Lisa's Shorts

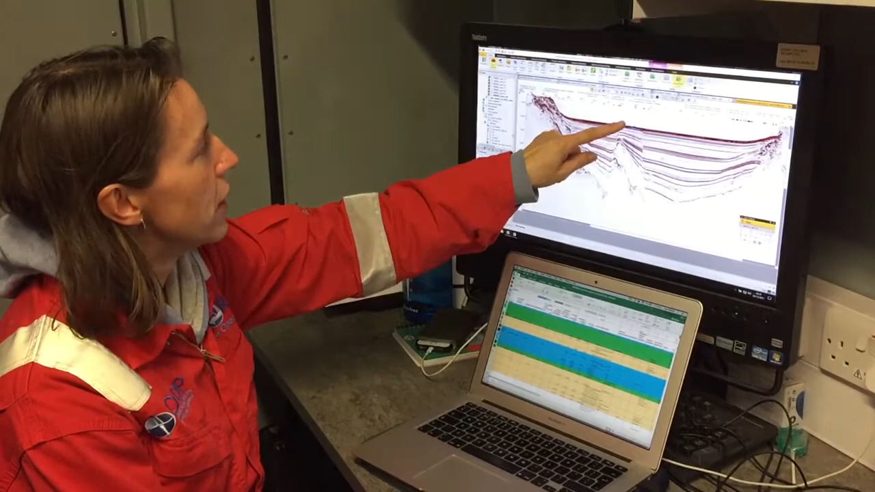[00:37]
And you can see there's lots of different layers, which are the sediment layers we've drilled through.